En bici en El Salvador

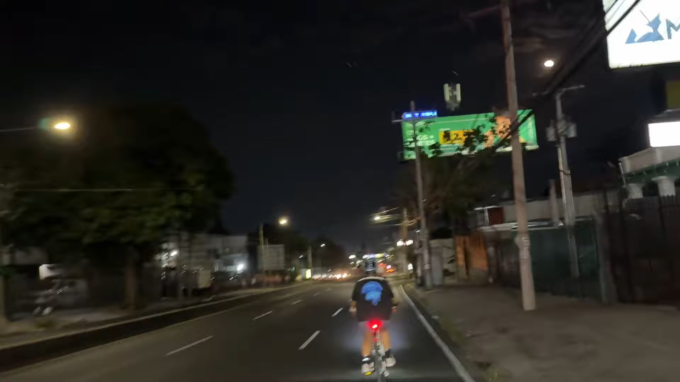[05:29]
Esta es la zona vieja y allá atrás es la zona nueva de Salvador.